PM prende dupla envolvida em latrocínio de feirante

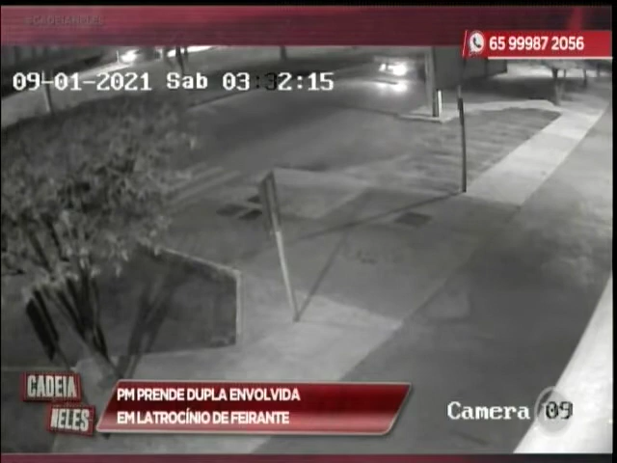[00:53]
E dois jovens chegaram, bateram no vidro da camarote dele, mandaram abaixar, anunciaram o roubo. E solicitaram dinheiro, falou que não tinha muito dinheiro no local, porque ainda ia trabalhar, né? Solicitaram a bolsa dele, no momento que a vítima foi reagir, efetou o disparo no suspeito, o suspeito efetou o disparo na vítima, né?
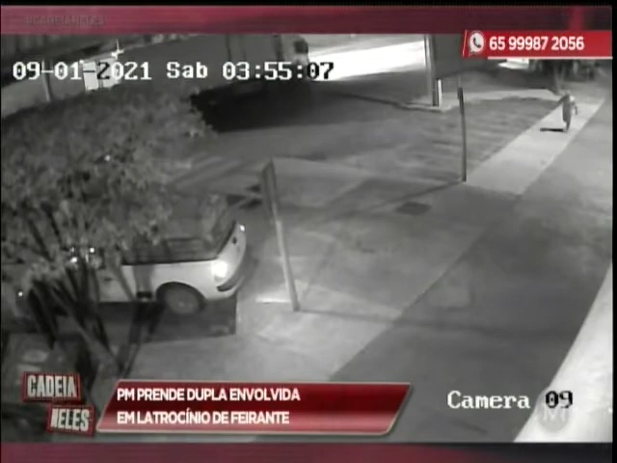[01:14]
E a vítima recebeu um disparo na região do peito, onde não resistiu, veio a falecer, né? E o suspeito ainda conseguiu foragir do local, sendo que quando ele chegou próximo ao cemitério, ele caiu desacordado e solicitaram socorro para ele também, onde a gente pôde visualizar que era o suspeito do crime.